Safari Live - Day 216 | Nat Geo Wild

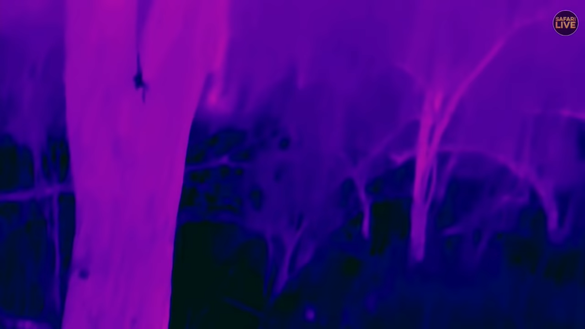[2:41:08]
little bit of intestinal viscera that the leopard dropped on the floor you can see him there sitting in the purple tree he's the yellow thing and in case you are a new viewer this is a thermal camera that is picking up obviously temperature differences you can see that the duiker has taken on the same temperature as the tree
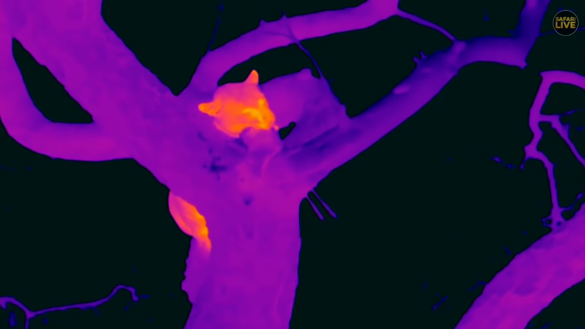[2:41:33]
and has no temperature those are its legs the two purple things that look like little feathers sticking out at the bottom of the branch there and its temperature is probably roughly the same as that of the tree which i think when i looked at the measure it was probably about 21 degrees celsius or so
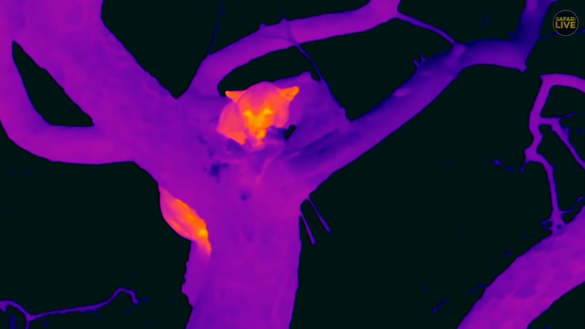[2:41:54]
so it has taken on the ambient temperature and you can see that horsana's metabolic heat is producing a temperature of somewhere in the region of 37 degrees celsius which is of course 98 degrees fahrenheit unless he's got malaria which i don't think he does poor little duiker
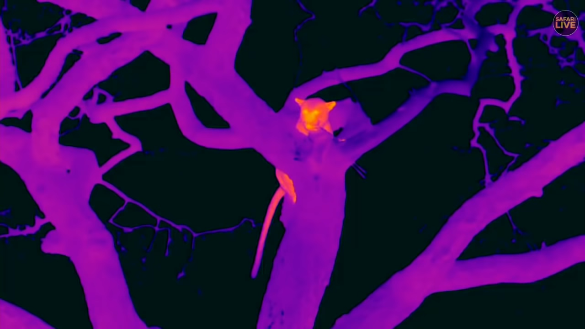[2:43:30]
you'll find that the animals here are susceptible to it i think you'd find that by now they'd be completely immune maybe to give them a mild sort of illness but nothing like malaria does to us we're going into the malaria season now and of course malaria does kill an astonishing number of people still mr public it does look like a scenario out of a dream doesn't it i think let's go
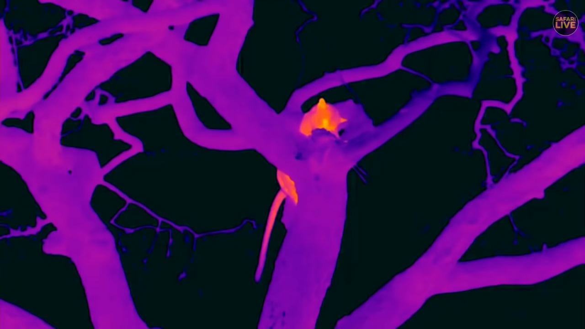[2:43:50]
back to the normal camera now for the infrared shot and there you can see what it looks like without the heat signature and wicked scape the spotlights don't agitate him because he's used to them he's been around them all his life and
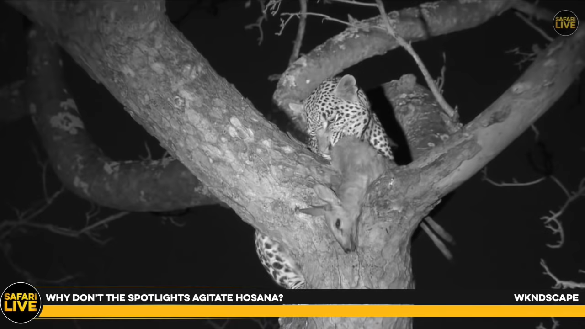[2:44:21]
he's not trying to hide he's in a tree he's comfortable eating his meal so you know i don't think he knows what they are necessarily but they don't bug him because he's used to them i definitely bug a few animals elephants don't like them at all quite often but otherwise you know i mean the reason we don't shine them is that on diurnal animals certainly is because it does
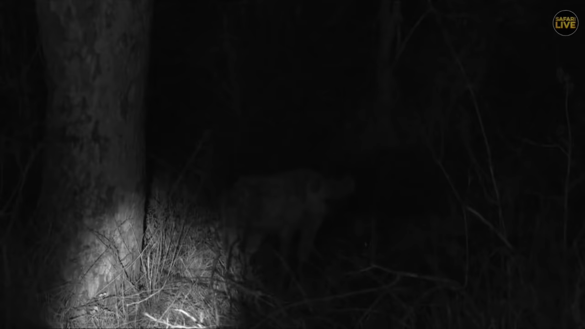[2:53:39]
you darv there we go now we have a very fancy infrared light that
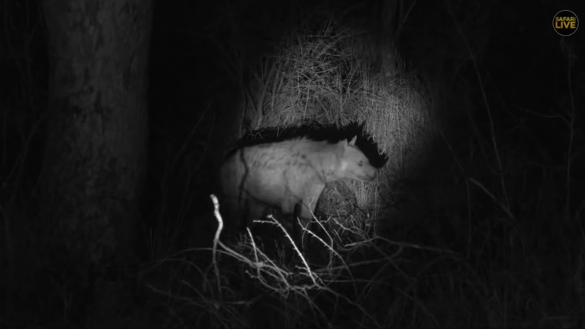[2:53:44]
is not a fake light that is at least a spotlight that is an infrared torch isn't that wonderful that's very cool so he's got absolutely no idea that
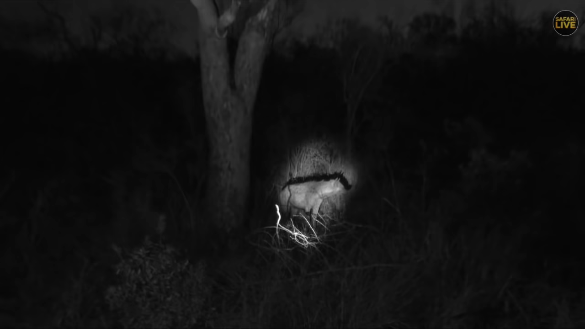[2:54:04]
he's being spotted with an infrared light there now there's another there you can see that's the that's a normal light on him to the right that's not us
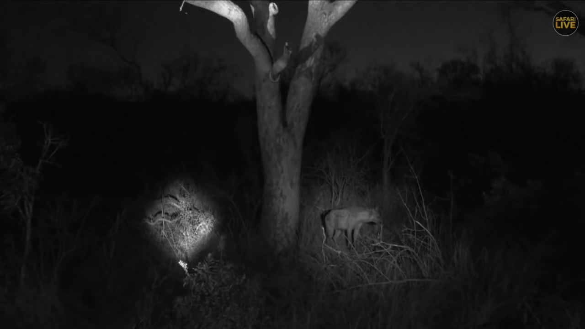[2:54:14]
and then there's the infrared light shining to the left how cool is that there we go get up into the tree this thing is not going to last long i suspect it will leave i mean hosana i don't think the dyke is going to leave i think hosana is going to leave and by the end of the evening